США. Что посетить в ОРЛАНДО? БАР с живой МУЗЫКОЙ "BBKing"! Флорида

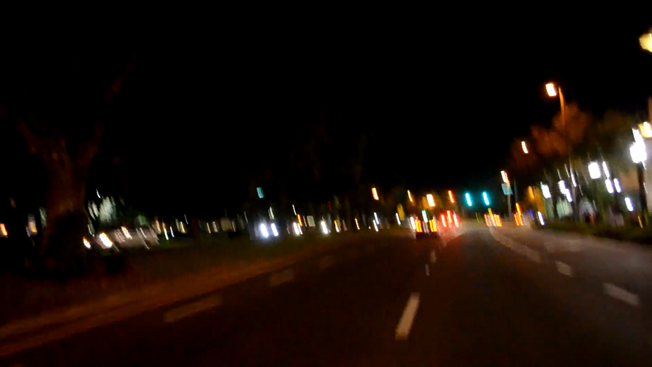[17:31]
Вот она, International Drive. Здесь тусуется много народа. Вот они от дождя бегут. Люди с орехами.